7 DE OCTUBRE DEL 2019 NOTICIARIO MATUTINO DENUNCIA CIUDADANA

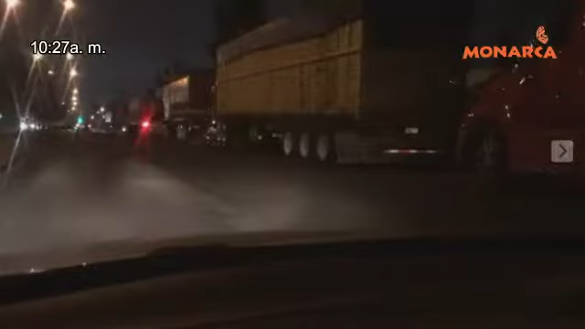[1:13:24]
Pues ya estábamos viendo aquí a la entrada de Ciudad Hidalgo los decenas de trailers que vienen, incluso algunos acondicionados con camastros para que se duerman. Un hotel rodante, pudiéramos llamarle, ¿no? Y varios de ellos así venían acondicionados para dormitorios. Esto, pues toda esta semana estarán cruzando Michoacán, Estado de México, llegarán a la capital, a la Basílica de Guadalupe.
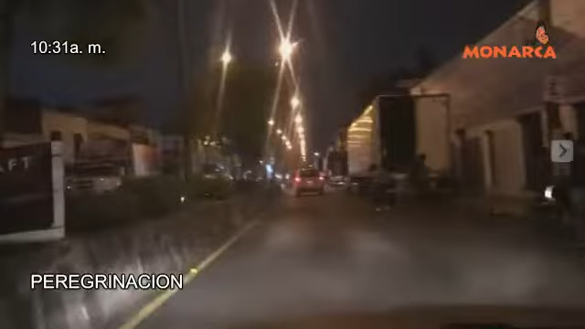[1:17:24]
toda la avenida Morelos llena de este convoy de tractocamiones. Ahí estaba la caja esta donde es un dormitorio completo. Bueno, cuando menos tiene caja, ¿no? Porque a veces con lonas hace más frío adentro que afuera, ¿no? No le ha tocado quedarse a campo abierto con una lona y caray, se siente más frío adentro. Ahí vemos.